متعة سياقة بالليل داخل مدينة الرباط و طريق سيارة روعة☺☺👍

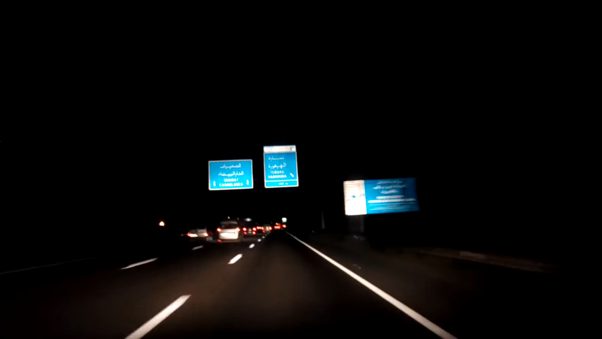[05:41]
حافظ ازرق. لا رهور ولا ها؟ هادي دابا خارجين للتمارة.